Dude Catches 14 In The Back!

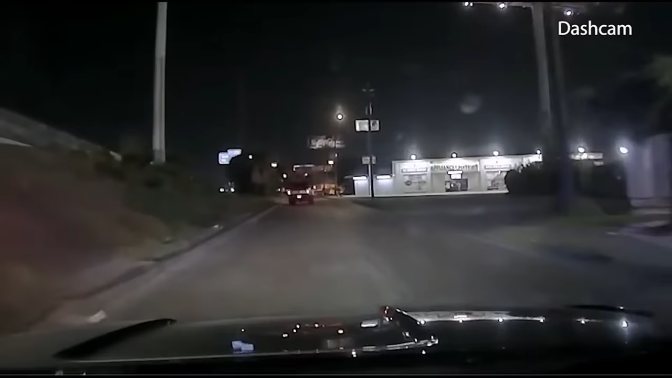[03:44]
Officers chase them for approximately 15 minutes, reaching very high rates of speed until the driver of the Raptor intentionally strikes the officers chasing him. Dude just slams on the brakes, puts it in reverse, and barrels back into the patrol car.
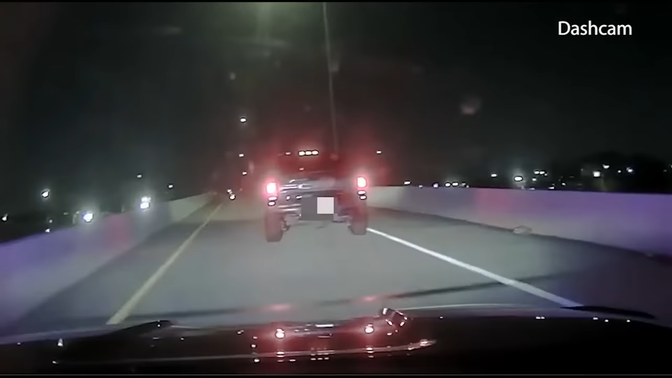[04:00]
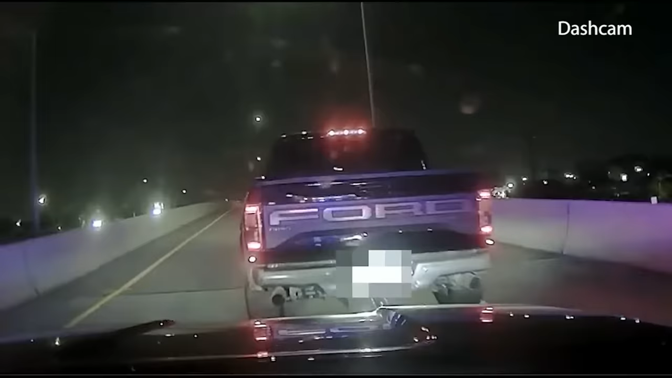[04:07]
Maybe he was trying to disable it, but hey man, this is not Sicario 2.